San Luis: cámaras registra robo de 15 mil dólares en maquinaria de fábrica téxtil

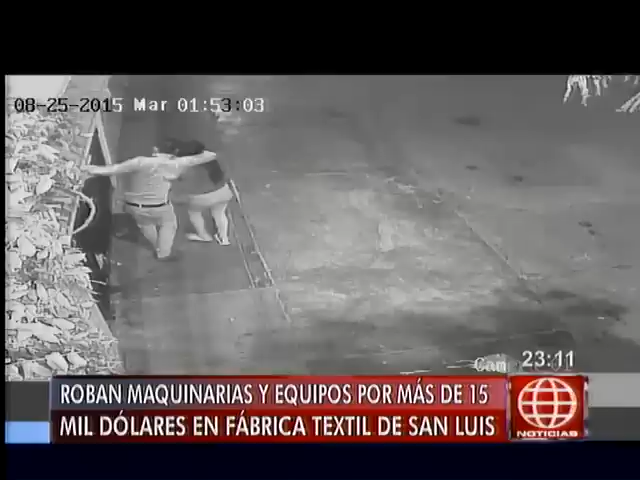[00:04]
Fingieron ser una pareja de enamorados paseándose por las calles para no despertar sospechas de lo que horas más tarde harían